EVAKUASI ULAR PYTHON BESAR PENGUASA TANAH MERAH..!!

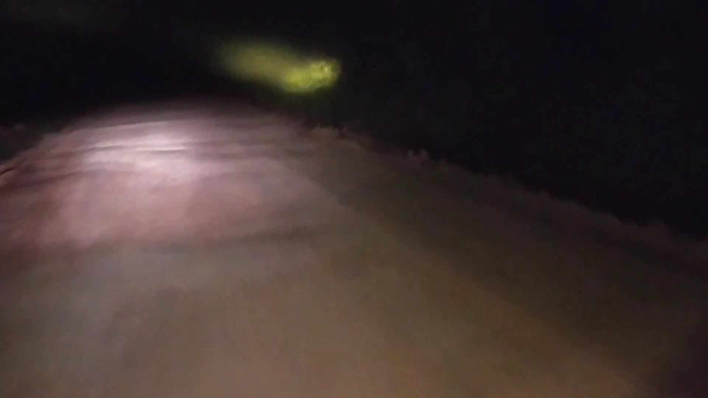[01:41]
jadi ini tiang malam truk-tuk lewat-lewat jadi biasanya kita kita kita tak khawatirnya ada lalu lewat itu biasanya lintas teman-teman seperti video-video sebelumnya sering gua ular pada tenak lintas sama truk-truk seperti truk tanky atau truk motan buah sama dari satu jadi kita lanjut